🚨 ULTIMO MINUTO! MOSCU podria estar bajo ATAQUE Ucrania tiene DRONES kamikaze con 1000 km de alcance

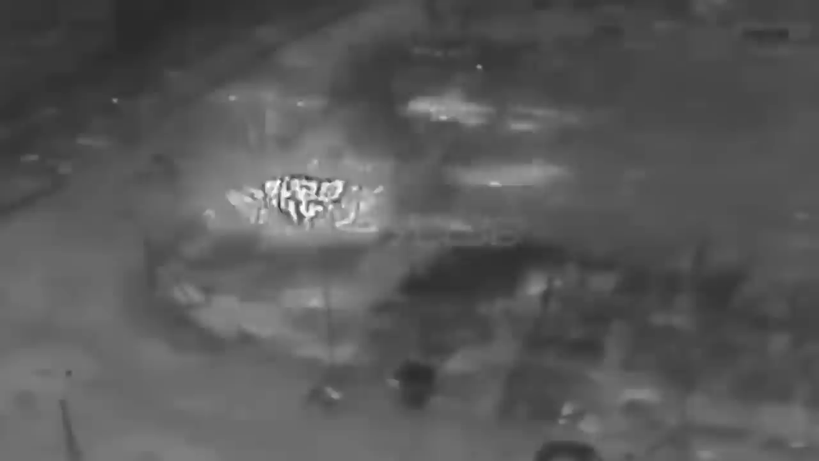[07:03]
allí hacía mucha calor y parece que ahí pudieron hacer algún tipo de disparos y algún tipo de explosiones pudieron